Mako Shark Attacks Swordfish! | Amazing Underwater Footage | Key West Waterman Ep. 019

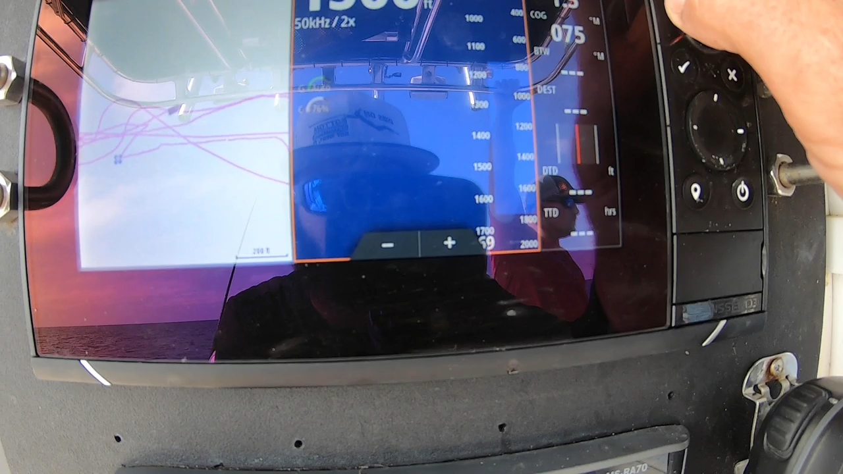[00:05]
There's many factors that come into play here. You're fishing in 1,600 feet of water,
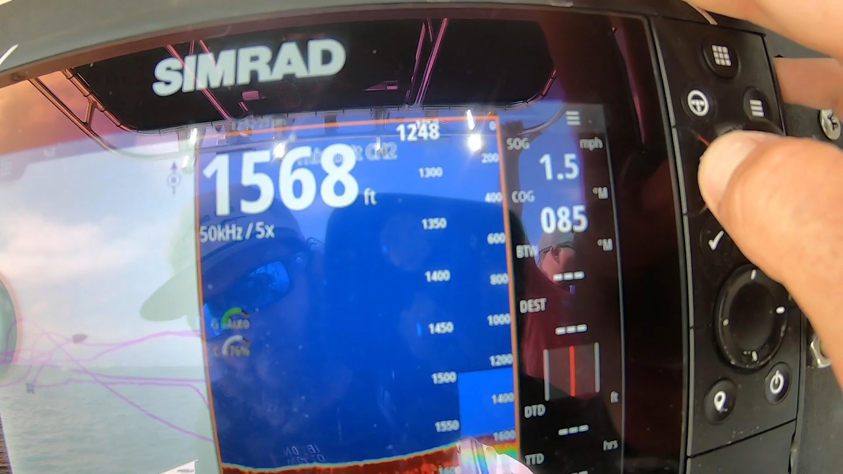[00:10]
On screen: depth 1568 ft, speed 1.5 mph
so I mean you can imagine trying to set a hook that's 1,600 feet away from you.
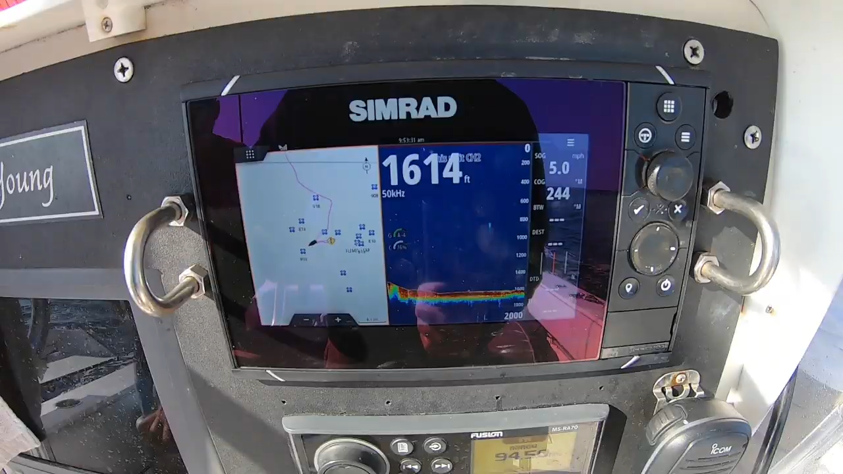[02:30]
On screen: depth 1614 ft, speed 5.0 mph
Get a bait on the bottom, see what happens. So we got something, we got a bite. I just tried to set the hook with the boat.
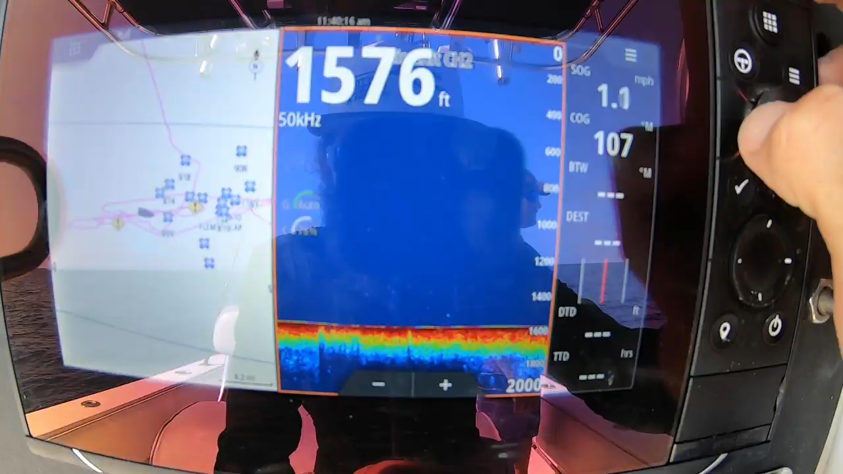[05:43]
On screen: depth 1576 ft, speed 1.1 mph
So, might be hard to see.
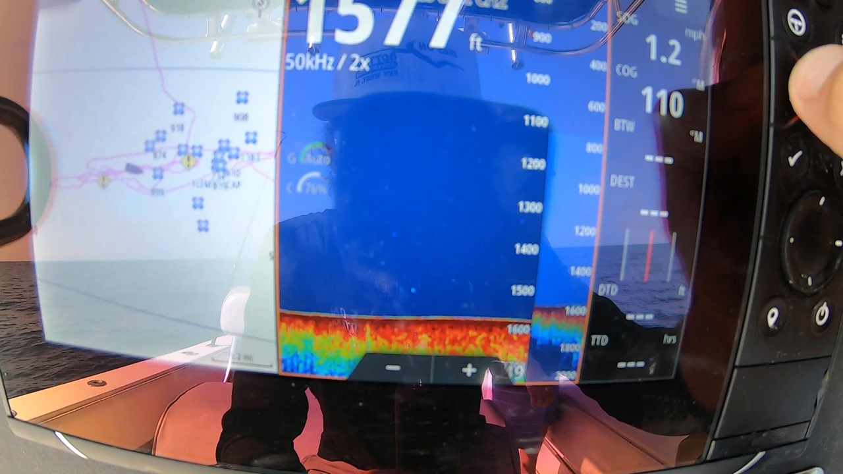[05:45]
You can see a little teeny tiny dot there. That's a swordfish we just marked.
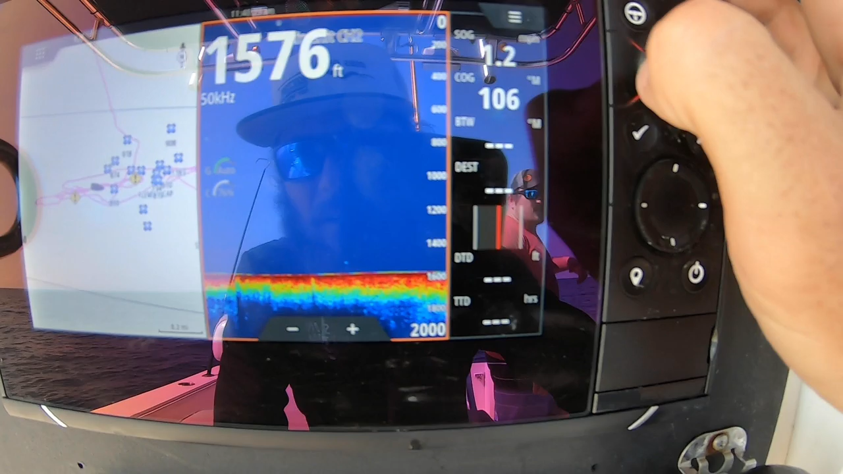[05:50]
On screen: depth 1576 ft
Down at about 15 something.
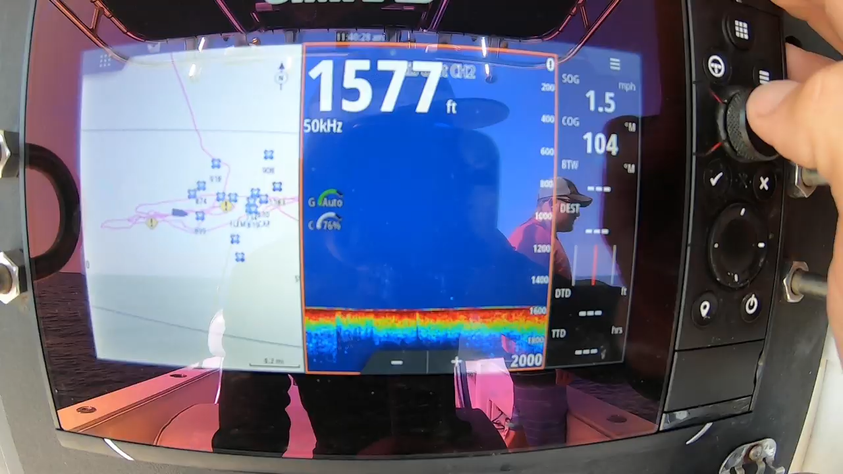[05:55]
On screen: depth 1577 ft, speed 1.5 mph
You see a bite? I wasn't the slightest disturbance. So we marked one.